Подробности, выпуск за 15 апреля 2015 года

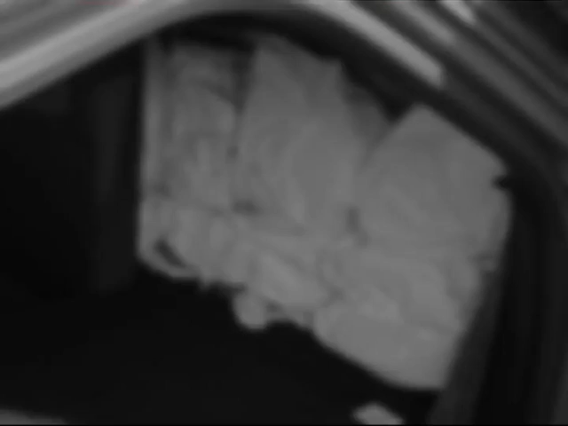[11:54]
По предварительным данным, их стоимость составляет около полутора миллиона гривен.